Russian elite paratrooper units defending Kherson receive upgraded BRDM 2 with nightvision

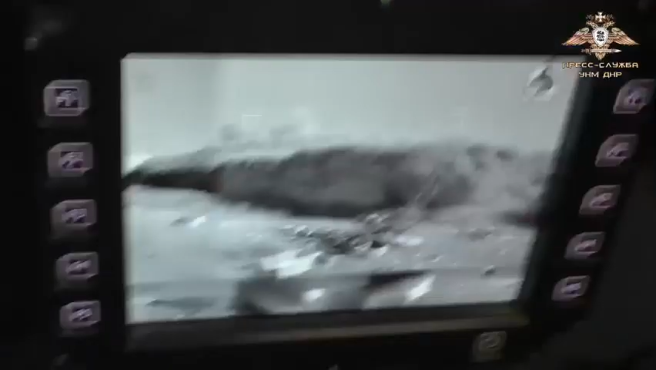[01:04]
боевого отделения И что способны наблюдать за местностью 360 квадратных